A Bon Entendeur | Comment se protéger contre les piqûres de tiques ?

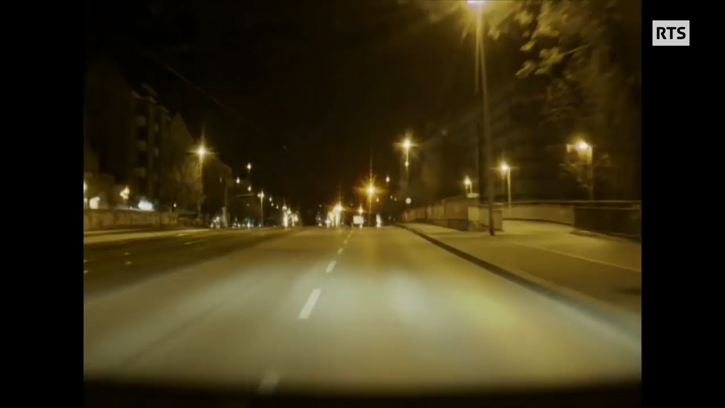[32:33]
» Dans ce second cas, un conducteur traverse un carrefour à grande vitesse percute un lampadaire avant de s'enfuir.